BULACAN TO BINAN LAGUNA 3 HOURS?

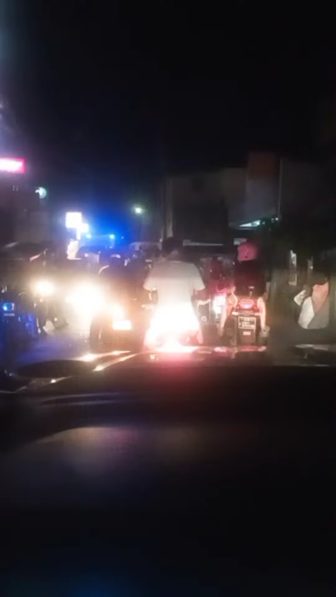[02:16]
super traffic Ito, nakaka-alis ko lang ng N-Lex dyan Magtataka guys, ang daming tao sa kalsada ngayon Mukhang, nagkaabutan na So